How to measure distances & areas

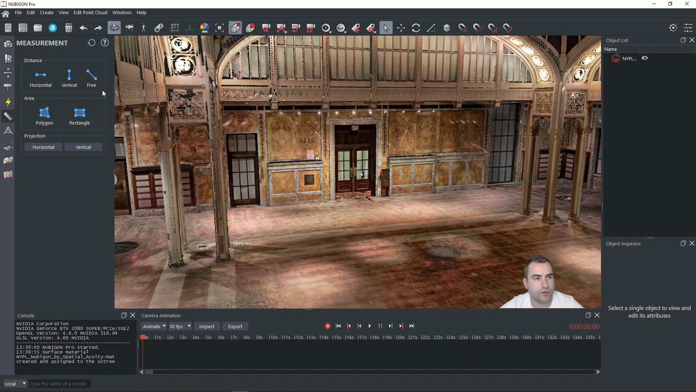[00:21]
We will start with opening the measurement window by clicking this icon here. As you can see you have three different tools to use to measure the distance. First one is horizontal, if you click on it you will see that this blue plane will pop up. It will help you guide you through measuring in a horizontal direction. So if we click with the left mouse button on the first point then we can pick in the horizontal direction the second point. If we want to end this measurement just hit escape.
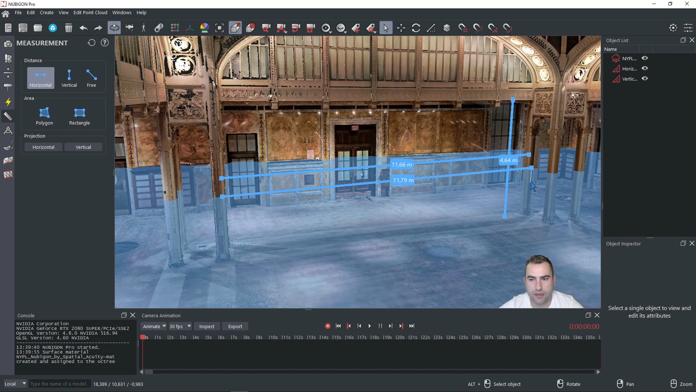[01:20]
If we want to use shortcuts we can press and hold H for the horizontal dimension. Again click one side click another one and you have the dimension. Or for the vertical one press and hold V and pick points. Great. We have also a free hand tool. So if we click on this we can for example measure this diagonal.
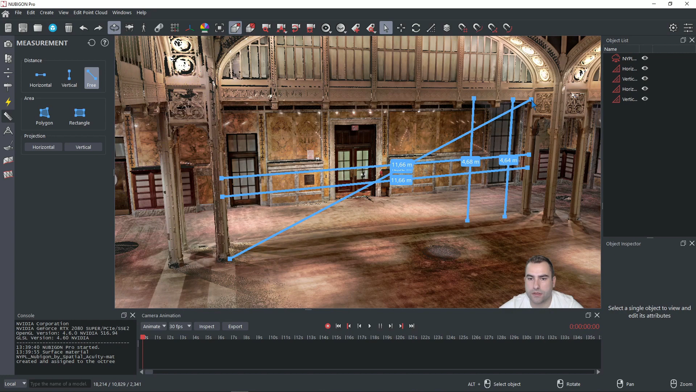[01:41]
Another great tool is here area measurements. So we can measure polygon or rectangle.
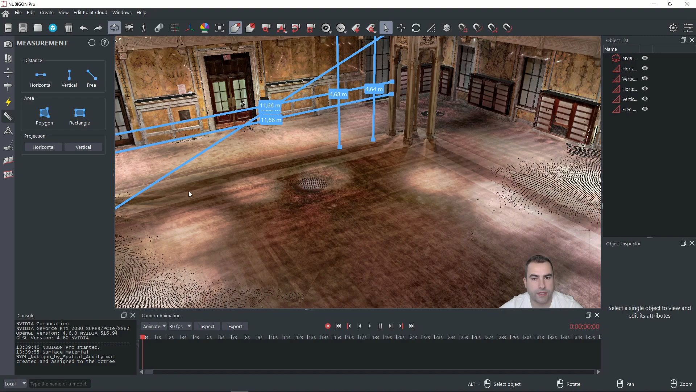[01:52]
I will show it to you on these windows here. So if I choose polygon I can pick three points. Which will set me the plane and the fourth and the rest of the points will stay in on the plane. If you want to end the measurements just click on the first point. And we have it done.
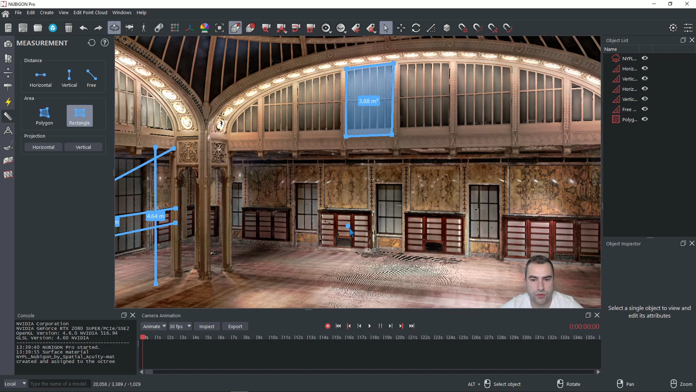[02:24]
The second one is a rectangle. That's great too for for example for windows or doors. So we can try it here. Click on the rectangle. Pick the first and the second point. And you can just
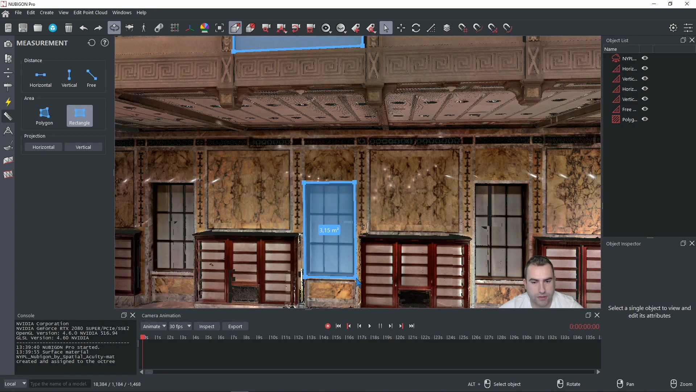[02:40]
drag to the end point and you have a rectangle. Great. Now there's another great tool.
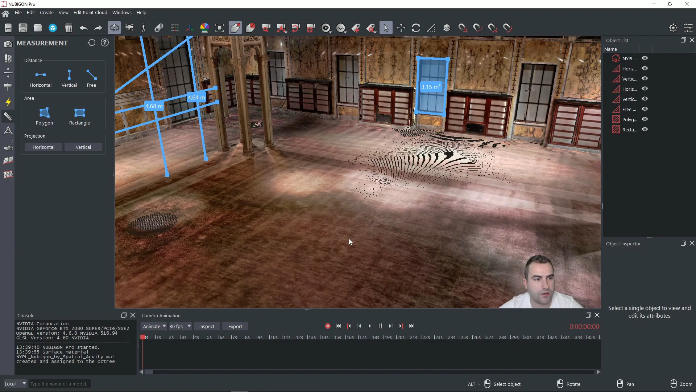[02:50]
It's called projection. It can be horizontal or vertical. So for example if we create these three dimensions of this diagonal. We can see some measurements. But we want to see the horizontal and vertical distance. So we uncheck or unmark the free tool.